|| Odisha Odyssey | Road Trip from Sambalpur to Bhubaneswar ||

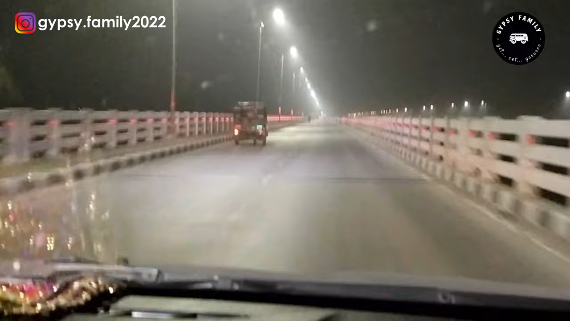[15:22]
ये जो ब्रिज है ये रिवर महानदी का जो ब्रांच रिवर है काठजोड़ी, उसके ऊपर बनी हुई है। नया ब्रिज है ये, बहुत ही खूबसूरत दिख रहा है। तो भुवनेश्वर अभी हम लोग को और 40-45 मिनट लगेगा हमारा जो डेस्टिनेशन तक पहुंचने के लिए। एक्चुअली अंगुल से निकलने के लिए हमें लेट हो गया, हम वहां से करीब 7 बजे निकले।